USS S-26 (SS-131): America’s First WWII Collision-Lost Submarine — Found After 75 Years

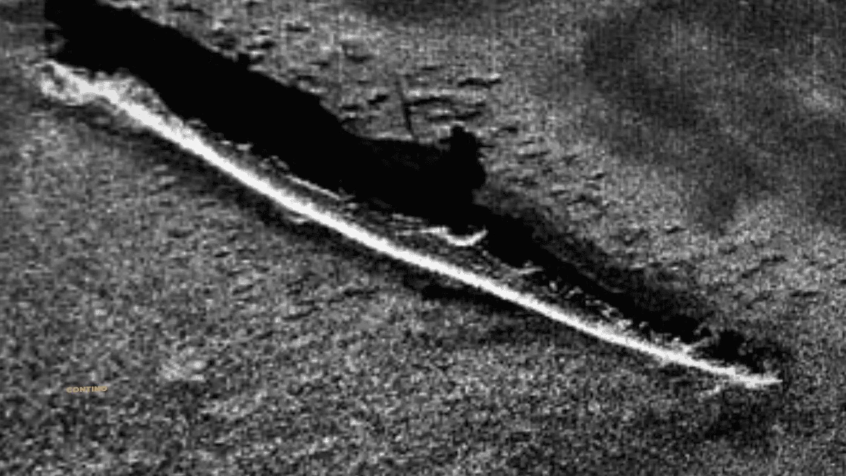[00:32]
and the submarine that remained a silent war grave for 75 years until modern technology finally revealed its final resting place.
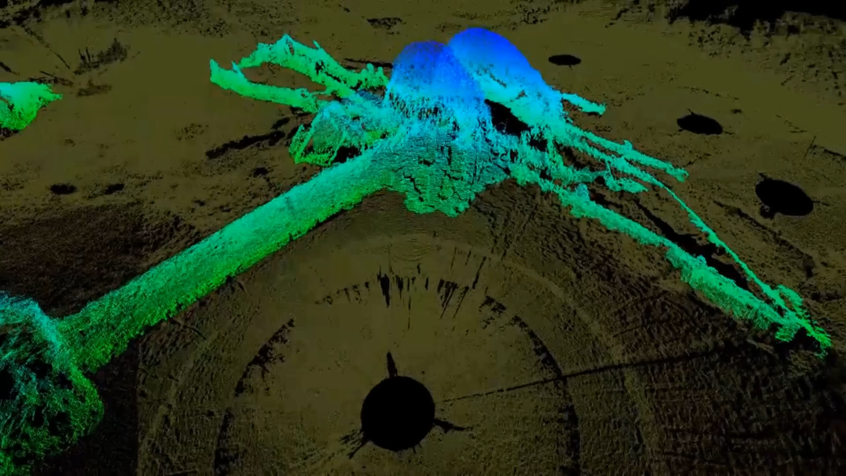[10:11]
The site would remain undisturbed, upright in 300 feet of water in the Gulf of Panama.
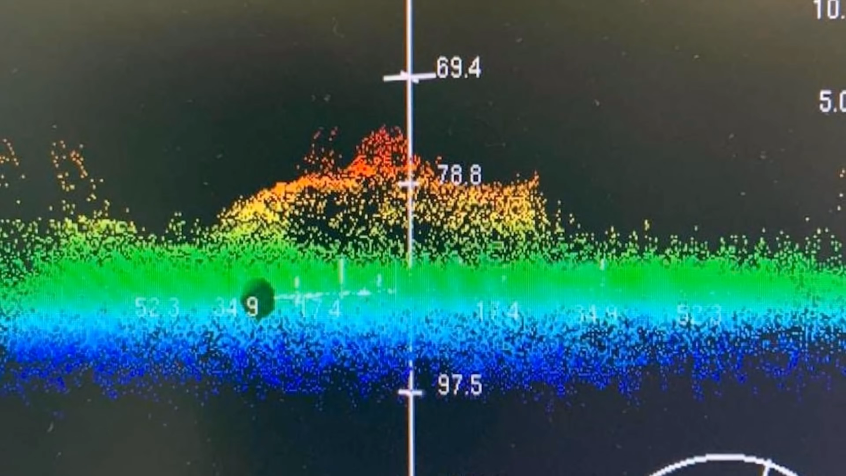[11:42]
The images resolved into the distinctive shape and dimensions of an S-Class hull. The wreck lay upright and intact in 300 feet of water,
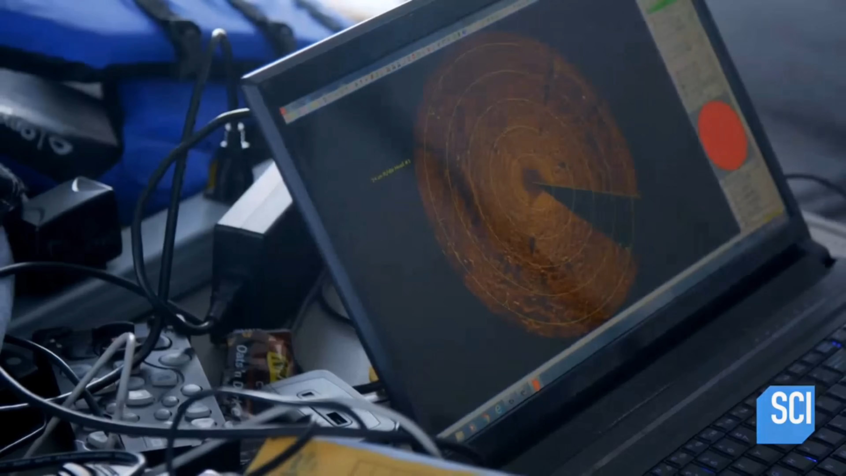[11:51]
its posture consistent with a rapid plunge following collision rather than an internal detonation or a depth charge event.